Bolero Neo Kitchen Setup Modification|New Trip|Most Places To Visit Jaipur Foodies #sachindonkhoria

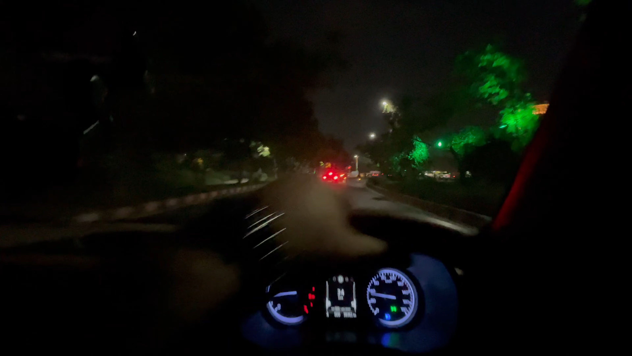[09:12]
आज का दिन ऐसे ही निकल गया इधर उधर घूमने में, अब थोड़ी टाइम हो गई भूख का टाइम हो गया। चलते हैं मोमोज खाने। ये देखिए जयपुर की लाइट्स ग्रीन ग्रीन कैसी लग रही है, और इधर जवाहर सर्किल है,
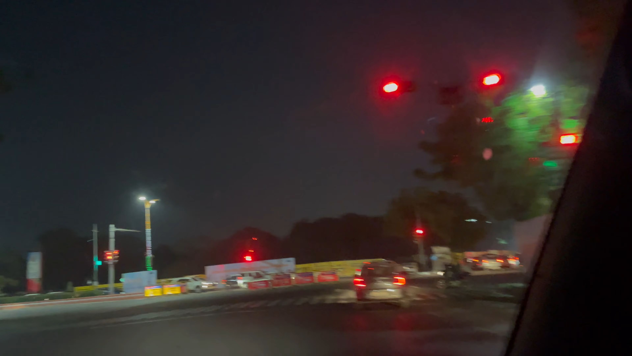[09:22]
अपन चल रहे हैं जीटी गोवर टावर WTP वर्ल्ड ट्रेड पार्क, वहां पर मोमोज खाएंगे मीठे मीठे मेयोनीज के साथ चटपटी चटनी।
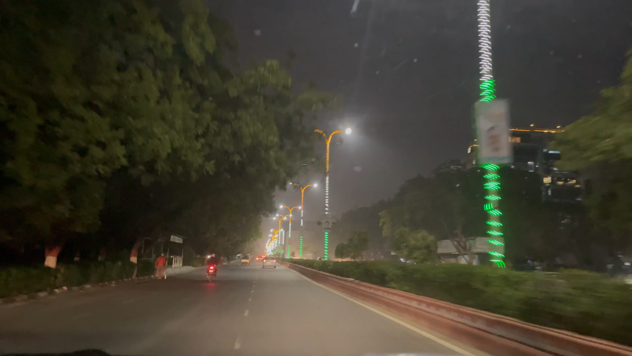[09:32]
ये देख लो लाइट्स, हमारी शीशे साफ नहीं है गाड़ी के। ये व्लॉग डेली व्लॉगिंग की तरह हो गया, बाकी मैं डेली व्लॉगिंग नहीं करता हूँ भाई।